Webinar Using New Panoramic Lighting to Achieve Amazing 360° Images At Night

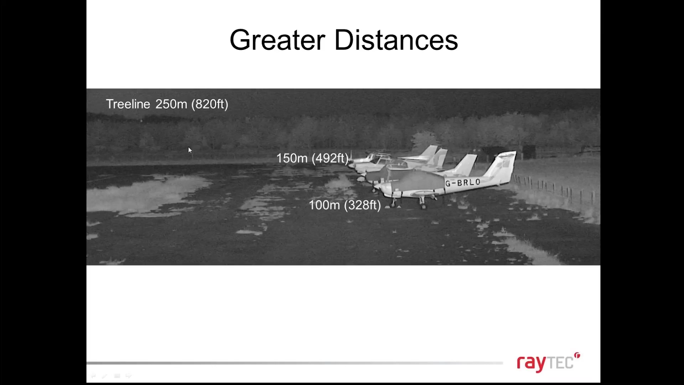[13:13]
we would say is acceptable so the light level would drop so we don't quote that distance we quote this area but that shows you what's possible here so
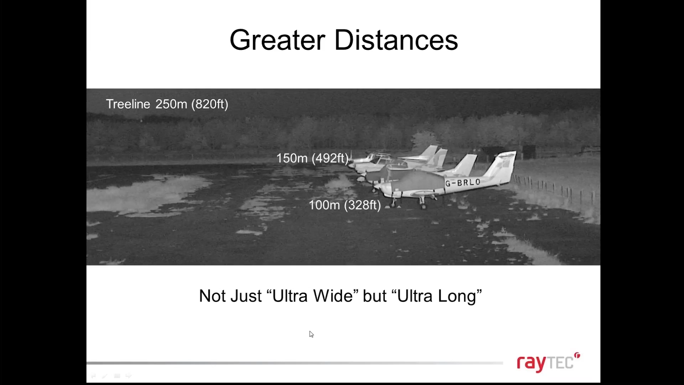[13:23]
not just ultra wide but ultra long which translates to huge areas covered I do see it empowers
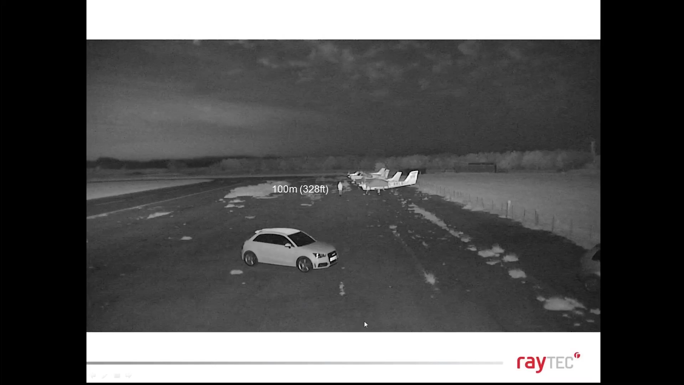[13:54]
front of the image in the back of the image are not different levels of of illumination you're looking at one very consistent level of light throughout the whole scene nobody else will be able to do that at 100 meters this is what's possible you can identify the subject
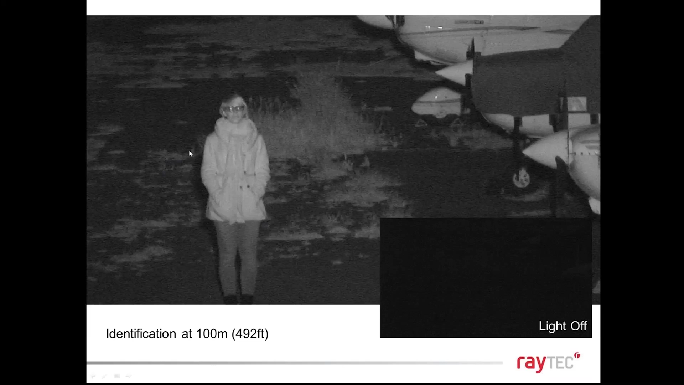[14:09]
lights on here lights off and we do something unique at Raytech and I guess we can summarize that by our
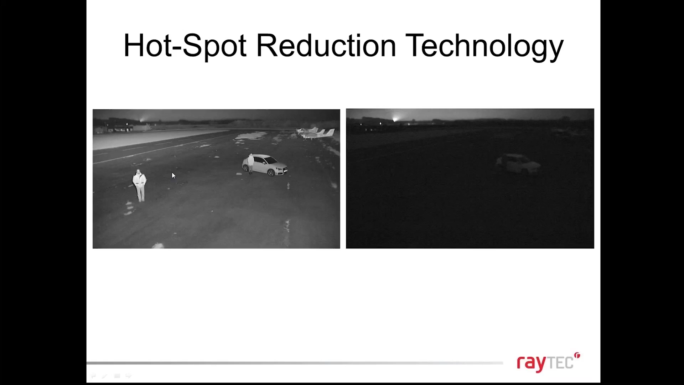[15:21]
we achieve even illumination is hotspot reduction technology so if you look at this image on the left with panoramic on and panoramic off we need to illuminate the whole scene perfectly so you need to know if a crime happens here or here or here or if someone walks very close to the camera which we do see a lot often if you have a bright spot here if a subject walks close to the camera the camera iris closes and so you actually get this person at the front
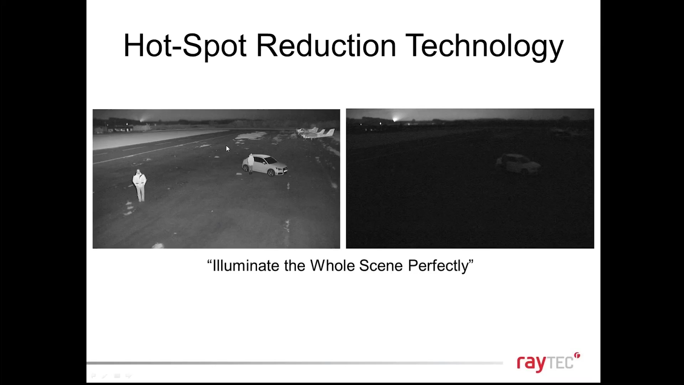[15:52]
but you lose all the detail behind so we need to stop the camera from having to cope with that change in lighting dynamics and we try and limit the whole scene perfectly and
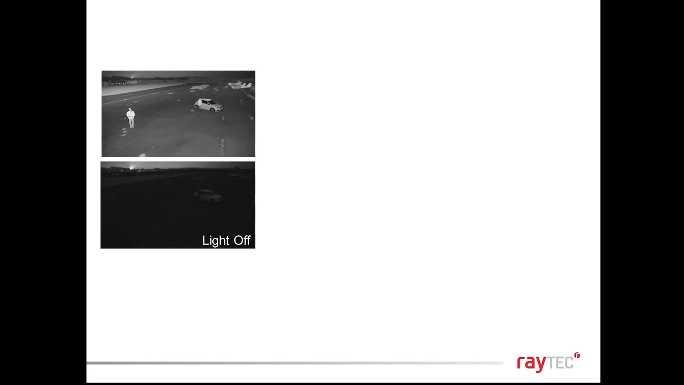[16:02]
just to highlight that this is the whole scene lights on and off this is the guy at the
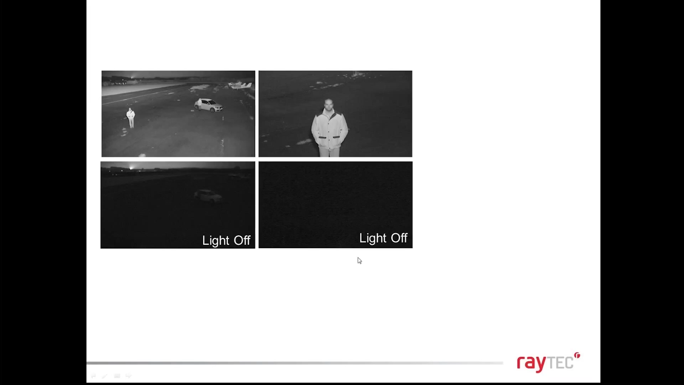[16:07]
front lights on and off and the guy on the car the other way so the whole scene where
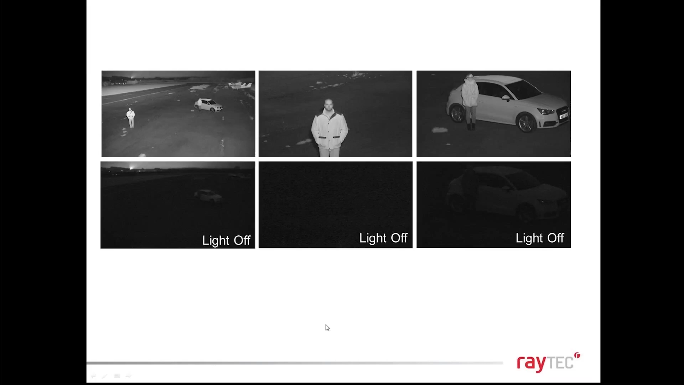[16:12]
no matter where you stand in that scene you should be hit with the same level of light so perfect for monitoring